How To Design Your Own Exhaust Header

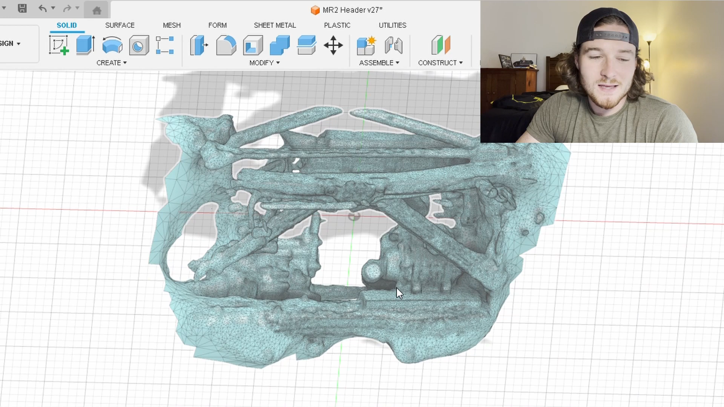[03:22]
so I'm gonna pull that up I have everything else hidden right now so basically what I did is I pulled this up and I scaled
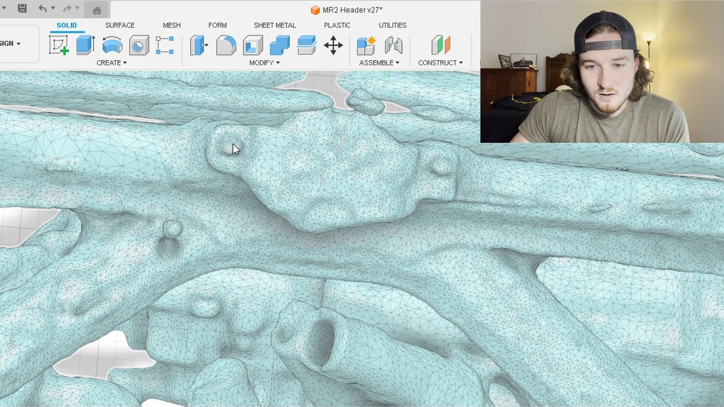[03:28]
off of I believe these two bolts here I had I got the actual measurement scaled it that
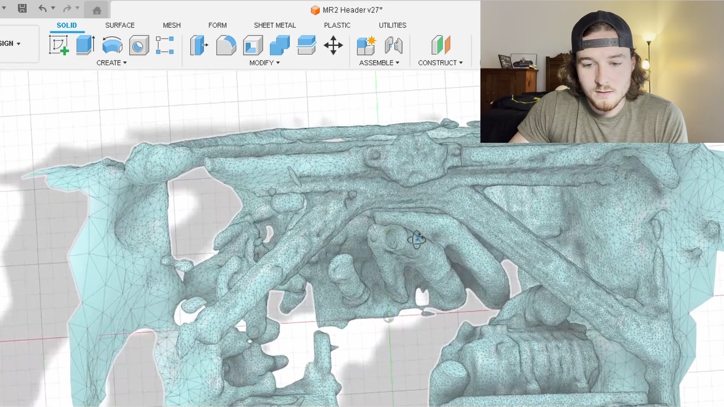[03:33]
way and then I double-checked off of a measurement on the supercharger so something down here I just double-checked to make sure that it matched up with what I thought it was gonna be and once I got that scaled up
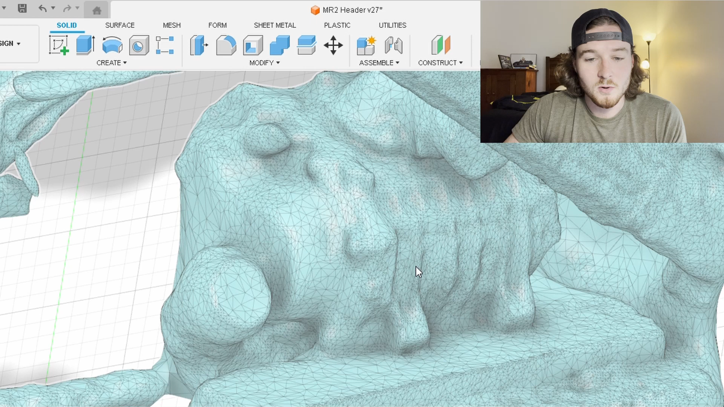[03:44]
correctly I knew I could start drawing things in here and knew I knew that they would then fit in my actual engine bay which was pretty cool it's not the prettiest thing in the world
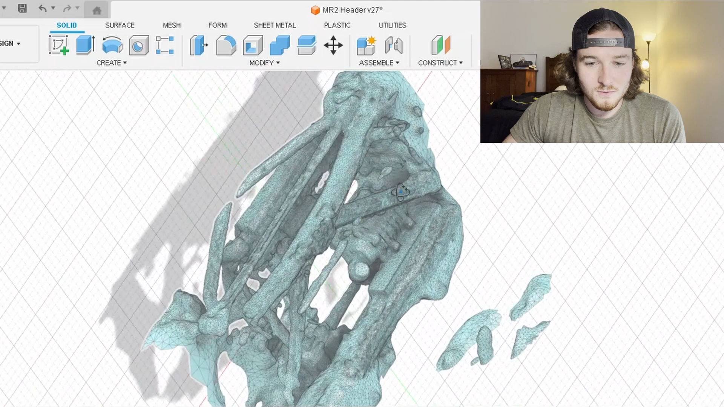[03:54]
but it for a 3d model it doesn't have to be just
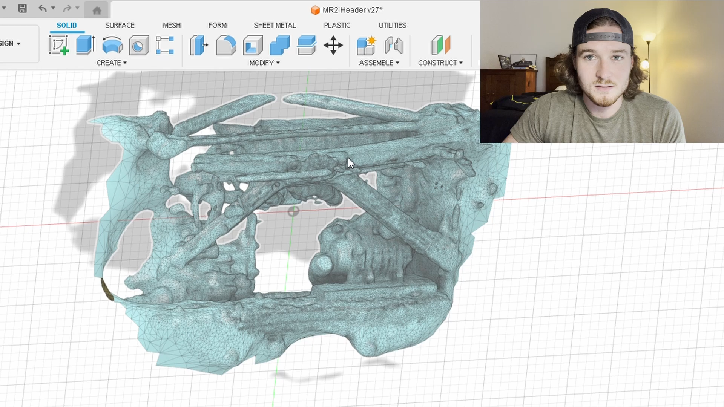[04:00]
is for me to lay out some parts and make sure they fit in my engine bay what I had
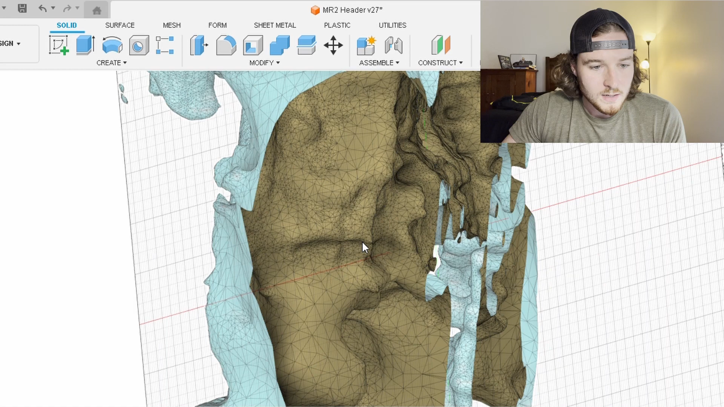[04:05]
to do next was lay out some planes here is the first plane I made basically the plane that my exhaust flange is